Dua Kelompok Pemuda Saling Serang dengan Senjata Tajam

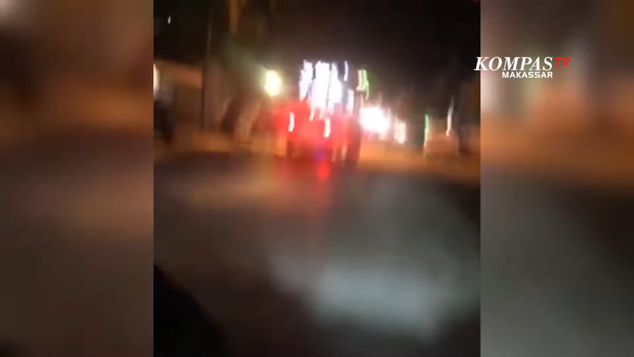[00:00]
Weh guys ada orang Kedua kelompok pemuda ini terlihat membawa senjata tajam dan saling serang di tengah jalan Betoambarita,